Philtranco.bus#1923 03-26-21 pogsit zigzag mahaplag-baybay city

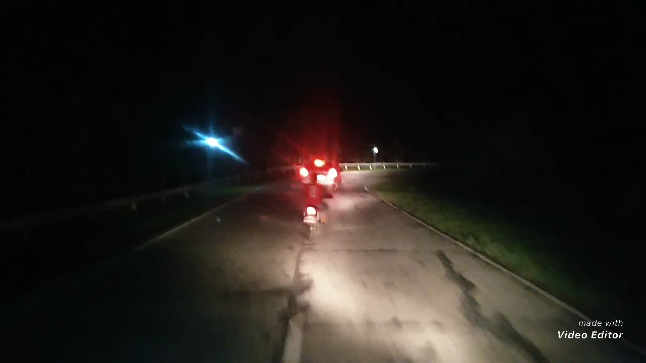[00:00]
Idol, buksit! Dito na kami sa Sigsag sa... Bye-bye mga vlogs! Malungkot ang kasalan nito, walang tao, no? Oo, oh, wala nang kinatawa ng kasada.